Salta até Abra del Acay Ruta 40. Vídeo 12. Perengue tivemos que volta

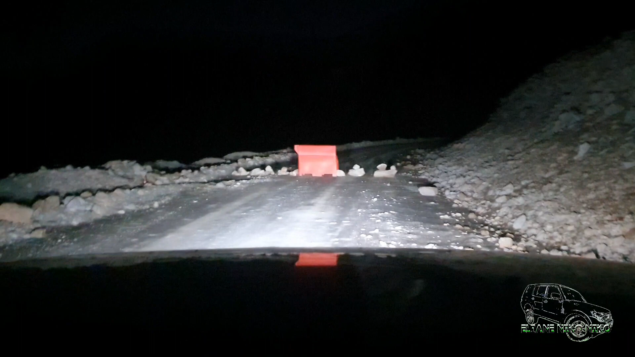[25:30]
Mas alguém arrastou pra fora o interditador. Então é onde sacaneou com a gente. Mas tá bom, a gente voltou, viu o problema, conseguiu voltar sem problema nenhum. E já estamos num ponto aqui que é seguro. E daqui a gente vai retornar,
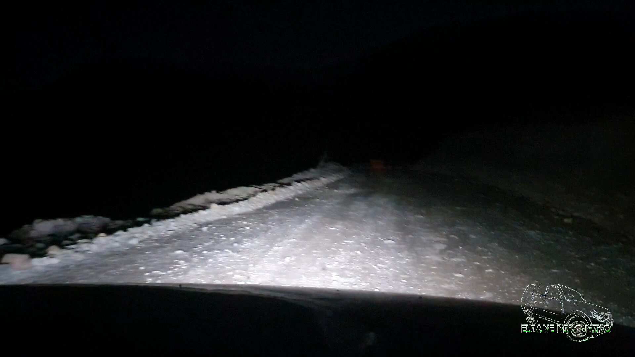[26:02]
porque infelizmente o caminho que a gente queria fazer indo por aí não tem mais como. Vamos bater nas placas lá.